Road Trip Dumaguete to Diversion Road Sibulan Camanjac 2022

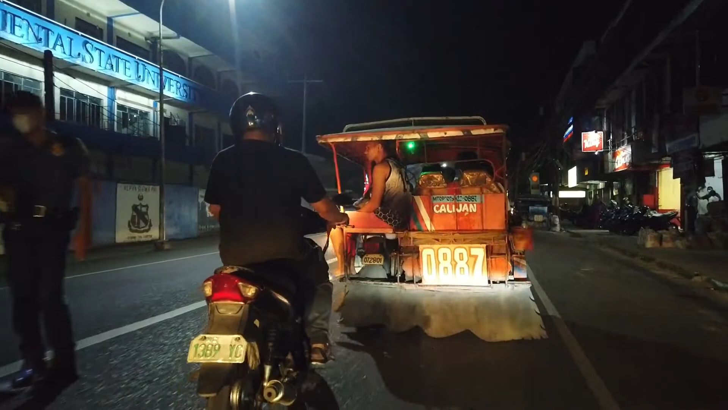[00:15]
And today, dito tayo sa downtown ngayon. Malapit sa may gandang Nurso.
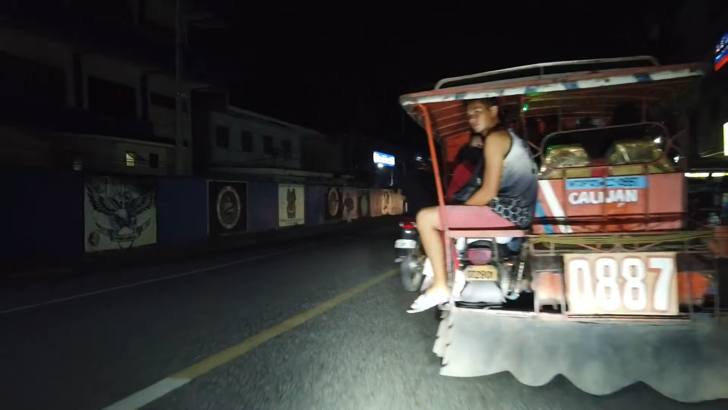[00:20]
Meron pong checkpoint na ginagawa. So ating babaybayin ano, ang Dumaguete. Magsisimula tayo rito sa may Nurso, sa may Jollibee Manda.
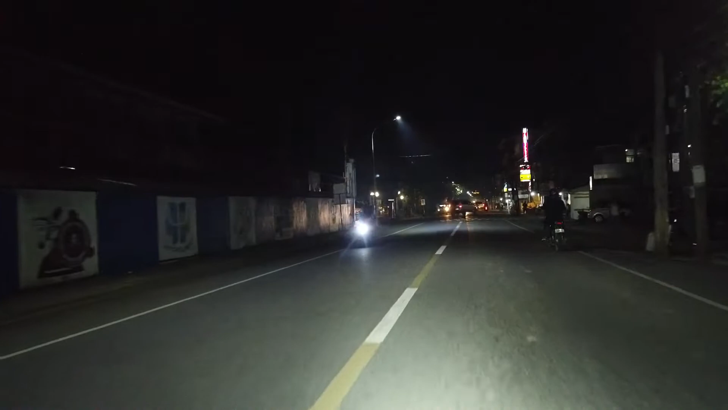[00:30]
Diretso tayo ng Sibulan, then Diversion Road going to Kamanhak. Ikutin natin guys, magjo-joyride tayo. Okay. So, ito. Yan po sa kaliwa natin.
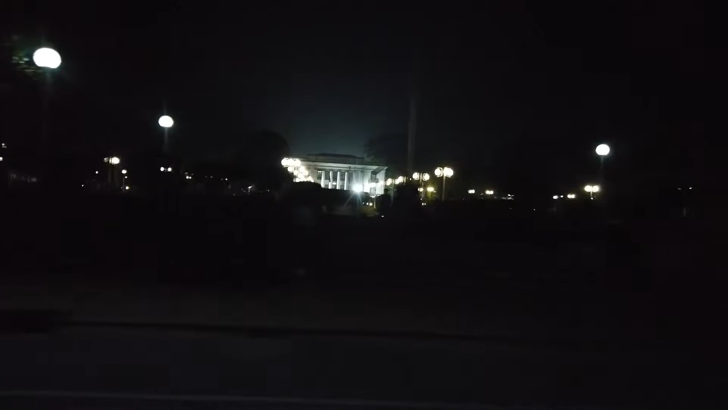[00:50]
Yan yung Capitol Area at night. Yeah. Kita nyo naman siguro yung Capitol Area at night. Ano? So, tamang joyride lang tayo, mga kamanix. It's been a while since nag-upload ako ng video. And lagi akong busy doon sa kabilang channel, Exploring with DJ Manny.
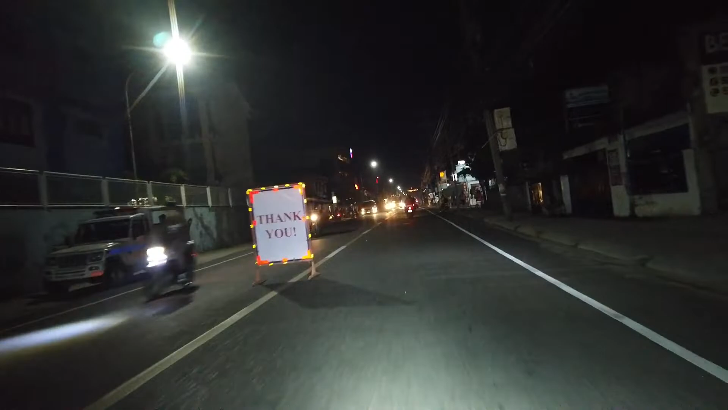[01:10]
Hihira na rin makapag-upload doon. So ayun, nandito tayo ngayon sa
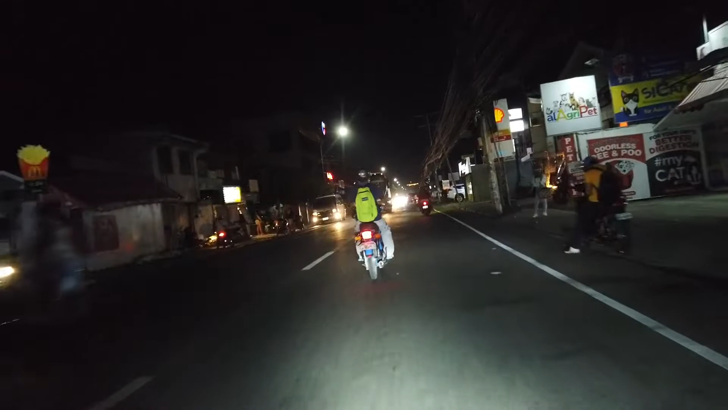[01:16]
malapit na tayo sa mga kangs. Approaching tayo sa mga kangs, mga kamanix. Ito ang nightlife, ito ang buhay sa gabi dito sa Dumaguete. Updated po yan today ngayon. Nakuha na ko yan today, October 7.
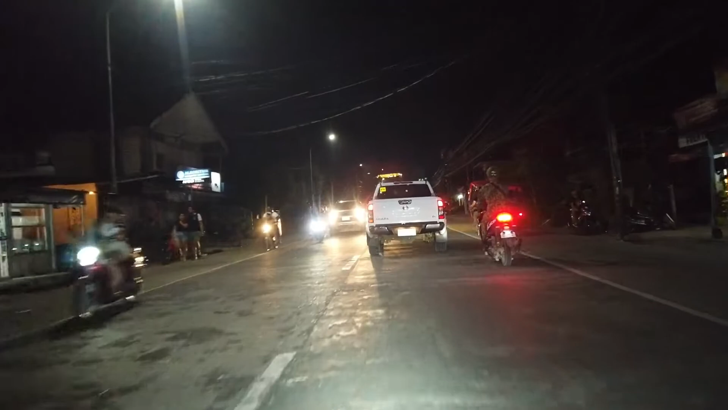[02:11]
Parang tricycle sa Puerto Princesa. Okay, approaching na tayo, going to crossing ng
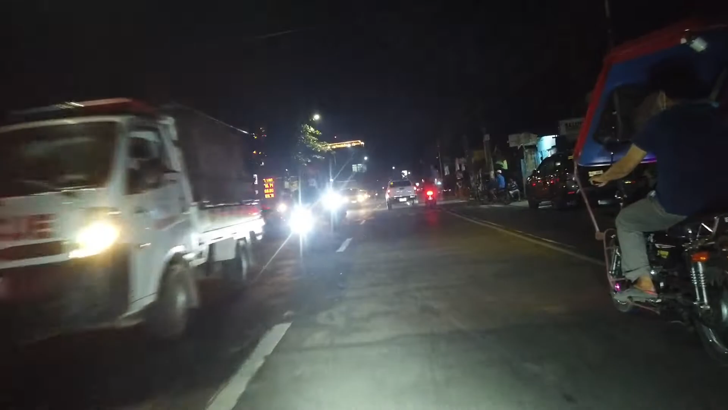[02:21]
malapit na po tayo sa may Daro. Crossing ng Daro. Eto sa may bad ng kaliwa ko, meron ano dito. Bang building, may gym.
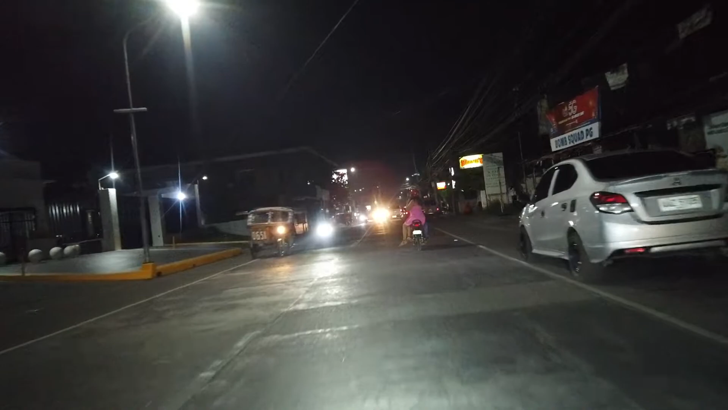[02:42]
Katabi na ano yan. Central Bank of the Philippines. Okay, so malapit na tayo,
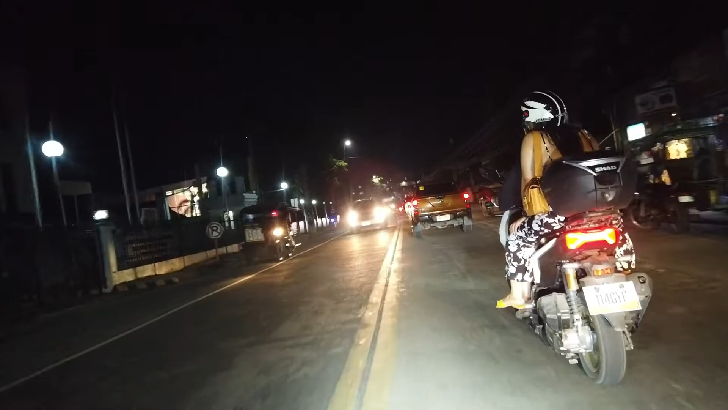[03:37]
Yan, katabi ng GSIS. Ito po yung tatay yung bagong
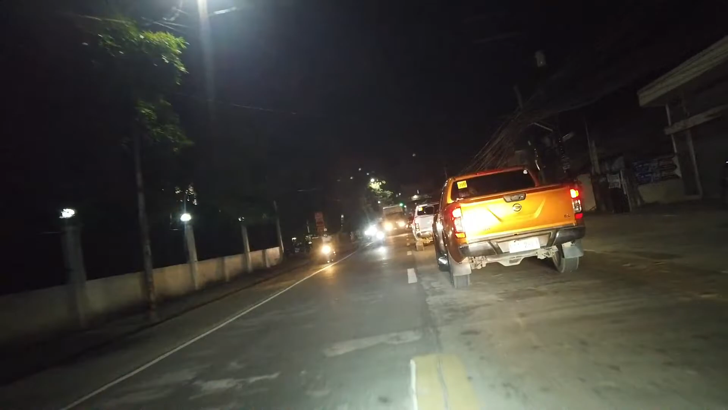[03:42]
McDonald's. Sensi na po, medyo tabing yung hawak ko kasi hawak ko lang yung camera.
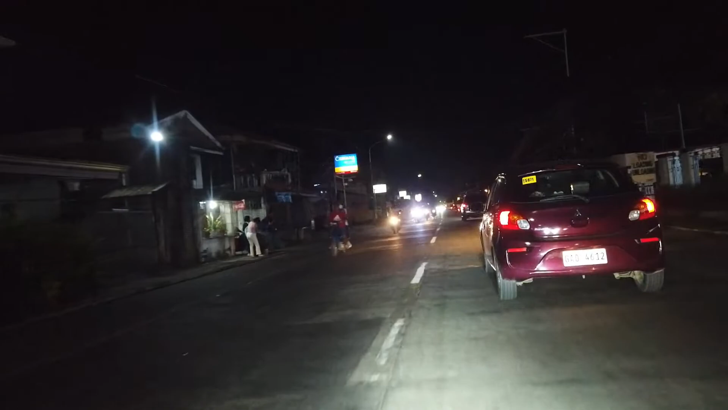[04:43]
monobela. Habang hawak itong camera, kaya nahirapan na may pakita sa inyo. Approaching tayo sa may bandang going to the airport na kasi ito eh.
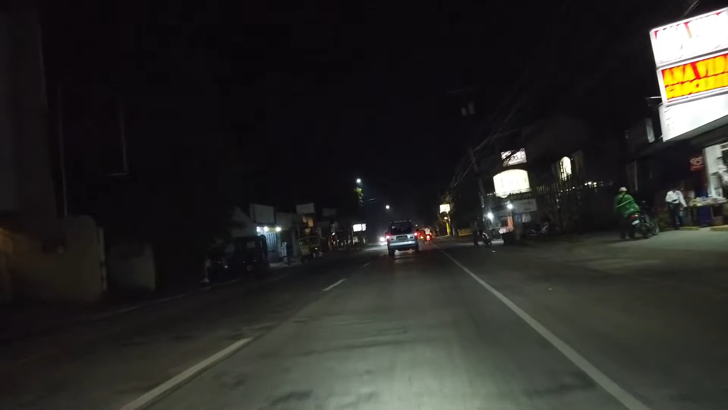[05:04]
Dito sa una, mayroon ng tatlong call center dito. Ito sa ito kaliwa ko, yan, meron dyan. Yan yung Royal Lee Aviation, kung nakikita nyo sa umaga yan. Sa likod ng Royal Lee Aviation, meron po doon ng tatlong call center na. Bagong malaking call center. Okay, sa mga gusto mag-apply, try to visit there, okay? And then, okay, diretso tayo ng airport.
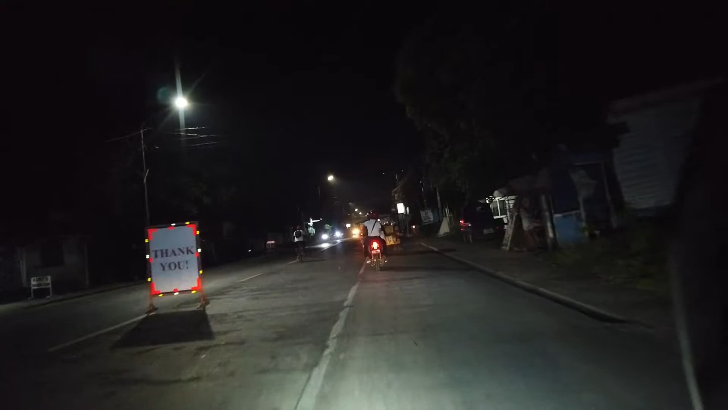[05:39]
Diretso tayo ng airport, mga kamarix. So, even here, meron checkers yung nilagay.
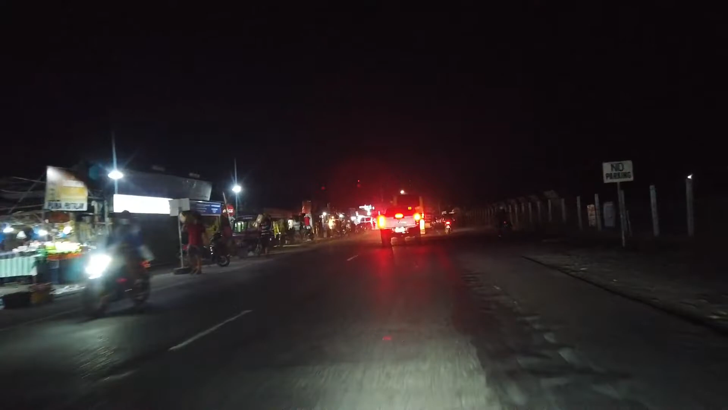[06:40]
Ito na po yung kasi ito na po yung part ng Sibulan na palagi ko nagturo sa inyo kanina yung boundary ng Dumaguete sa Sibulan. So, sa left side ko po dyan yung mga market.
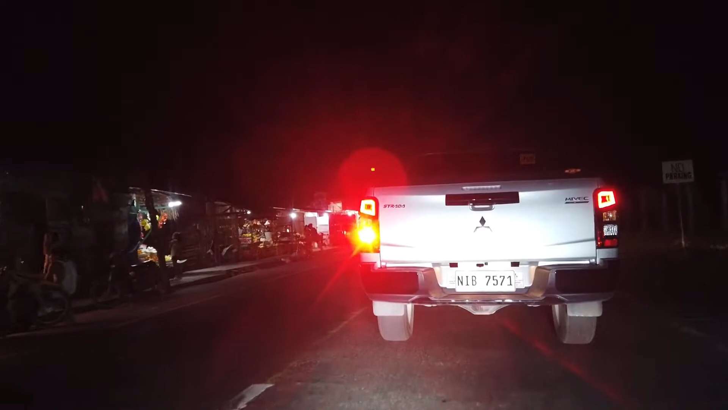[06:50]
Kaya, pakakita nyo naman siguro kung maraming
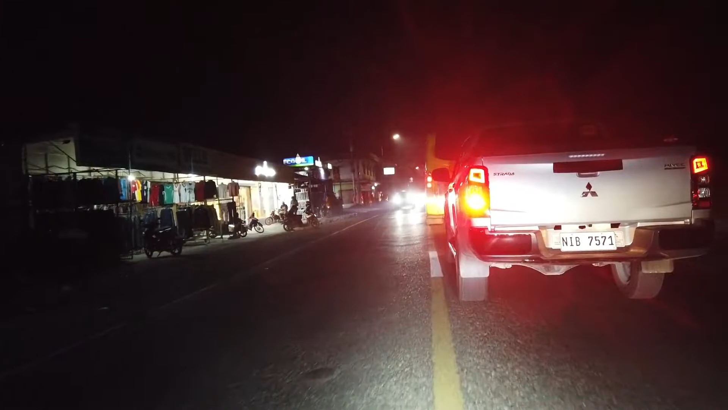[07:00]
tindahan na sa kaliwa. No? Traffic, teka lang ha. Medyo trap tayo eh.
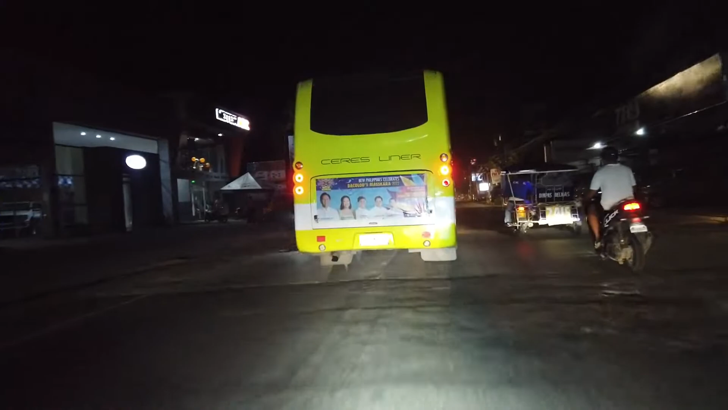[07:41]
Wala po masyadong ilaw street light dito going to Simulan,